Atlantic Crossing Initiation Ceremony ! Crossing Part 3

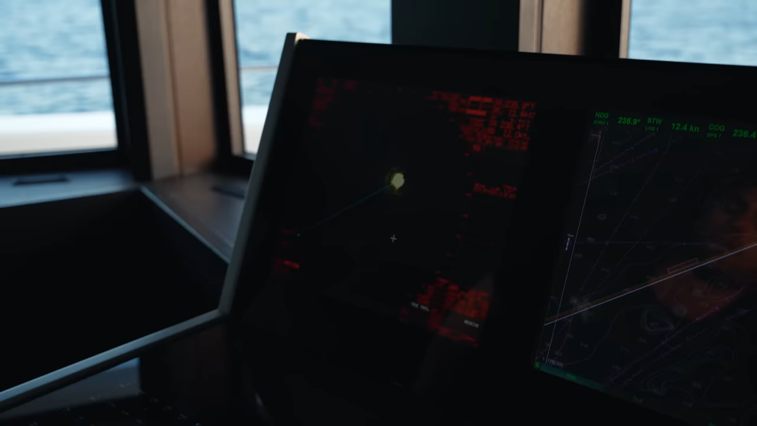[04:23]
On to red and then that's about it. When Ben comes in everything's ready, good to go and then I'll just hand over to him.